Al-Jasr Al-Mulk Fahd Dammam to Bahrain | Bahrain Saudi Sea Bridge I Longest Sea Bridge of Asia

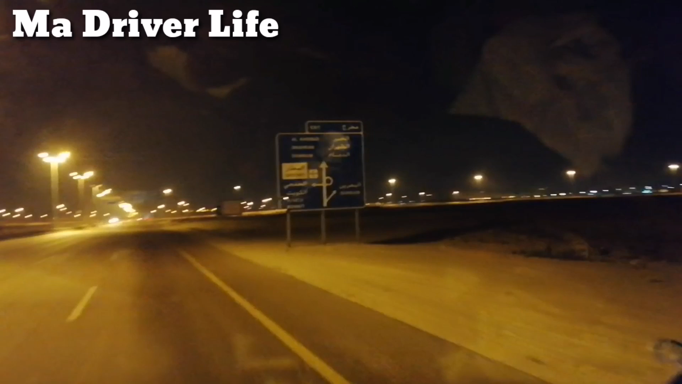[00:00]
बिस्मिल्लाहिर्रहमानिर्रहीम। अस्सलाम वालेकुम दोस्तों, मैं हूँ मुख्तार अहमद। आप देख रहे हैं एम ए ड्राइवर लाइव यूट्यूब चैनल।
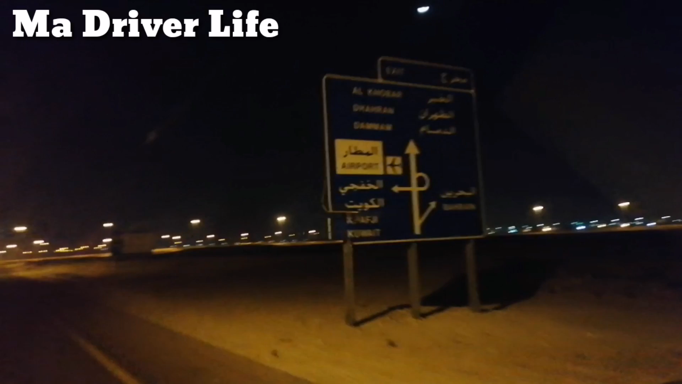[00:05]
तो दोस्तों आज जा रहे हैं बहरीन, तो यहाँ से हमने राइट लेफ़्ट कुवैत और सीधा दमाम।
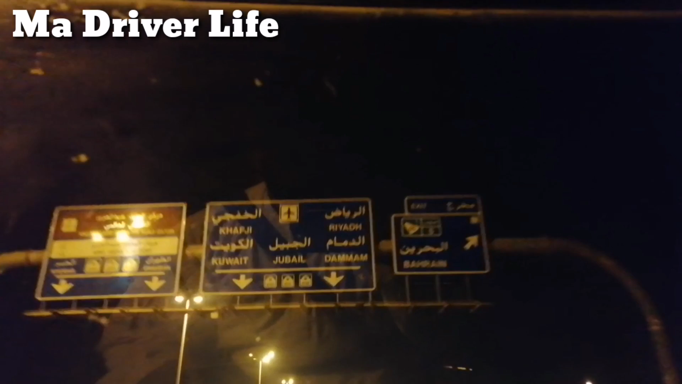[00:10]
तो आप देख सकते हैं अभी राइट कर लिया है, सीधे जा रहे हैं बहरीन रोड पर।
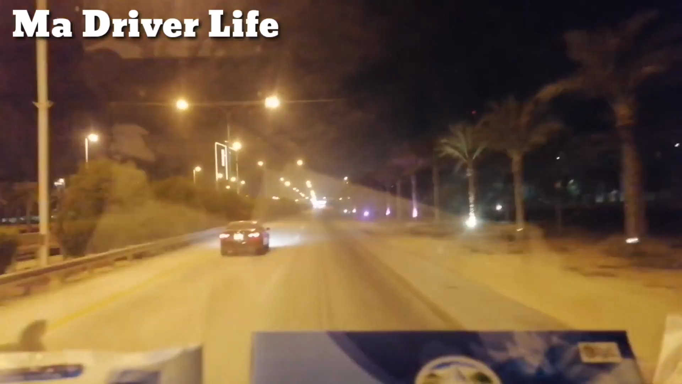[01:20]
किंग अब्दुल फहद बहरीन को एक ही खुश्क रास्ता लगता है, यही वाला जिस रोड पर हम जा रहे हैं वो भी ब्रिज की सूरत में है। तो जनाब टाइम काफ़ी हो गया, तकरीबन 3 बजे का टाइम है। तो जनाब आ गए हैं जसर के ऊपर,
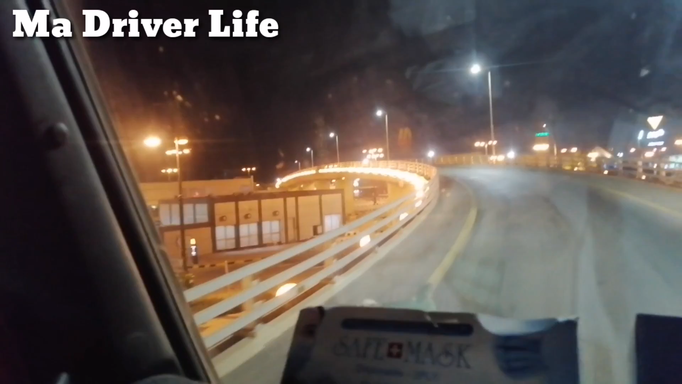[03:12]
हम ब्रिज के ऊपर आ गए, राइट और लेफ्ट साइड पर देख सकते हैं ये सऊदी अरेबिया का,
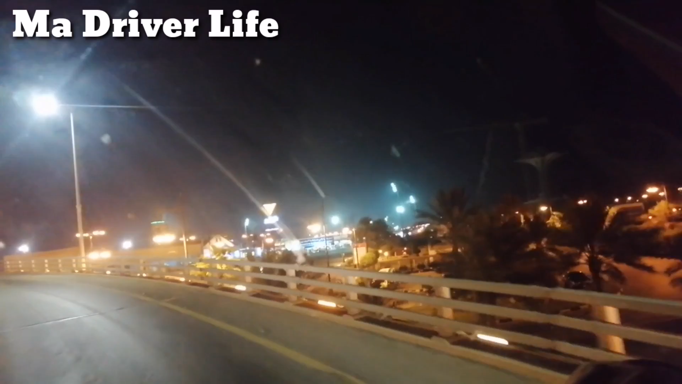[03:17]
ये सऊदी अरेबिया की हदूद है और ख़ूबसूरत बॉर्डर है।
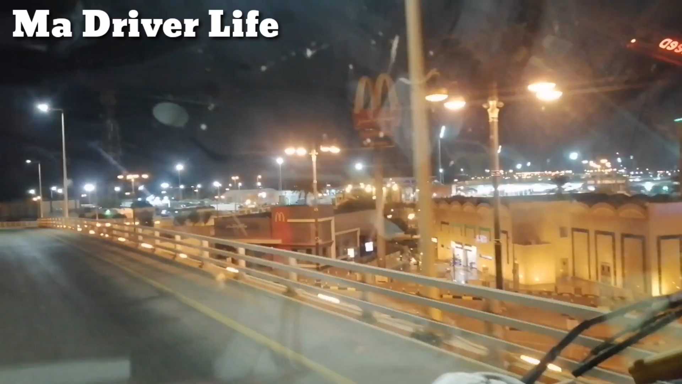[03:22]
मस्जिद, मैकडोनल्ड्स और मार्केट्स बनाई हैं। तो जाके हम पेपर बनवाते हैं इंशाल्लाह। तो अगला सीन फिर आपको दिखाएंगे जो भी होगा जी। दोस्तों रात को तकरीबन 4:30 बजे फारिग हुए,